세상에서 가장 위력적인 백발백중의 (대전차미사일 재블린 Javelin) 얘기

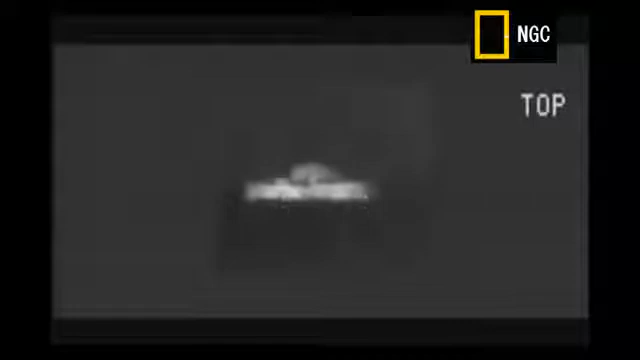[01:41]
I can clearly see by the signature it's a tank. Yes. The crosshairs appear telling me I've got a lock and I'm ready to fire. This is amazing. But that's only the start.
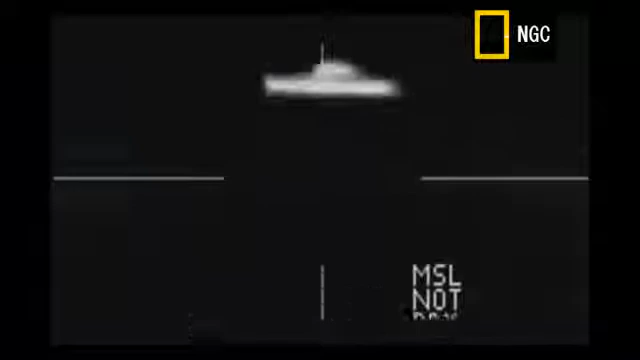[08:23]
Now the two work in tandem so they can get the best possible signature lock.
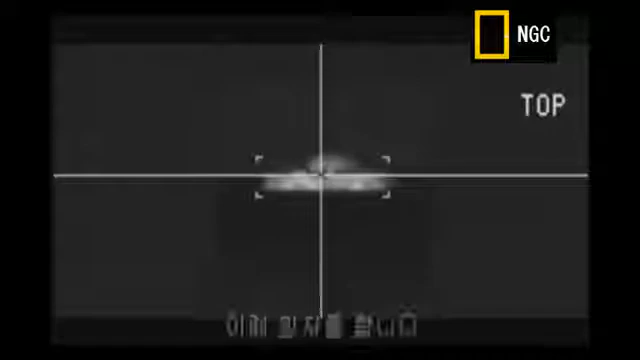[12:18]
I can clearly see by the signature it's a tank. Yes. The crosshairs appear telling me I've got a lock and I'm ready to fire. This is amazing. But that's only the start. To find out more about it, I met up with Javelin's chief engineer, Dan Rice.
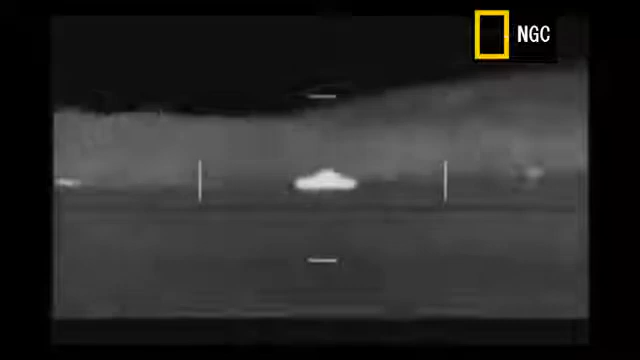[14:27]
Good. Now I'm on wide field of view, right? Okay.
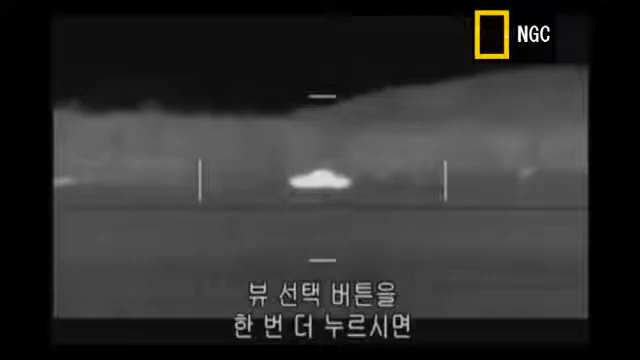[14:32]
Now if you click that site select button one more time, you can take it to narrow field of view.